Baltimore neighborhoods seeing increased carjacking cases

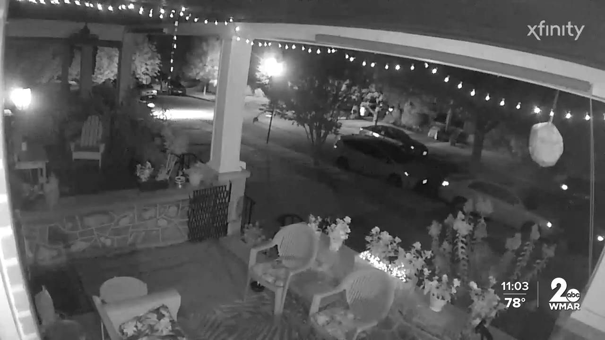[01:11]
Video shows the Amazon delivery driver running towards her car before being hit.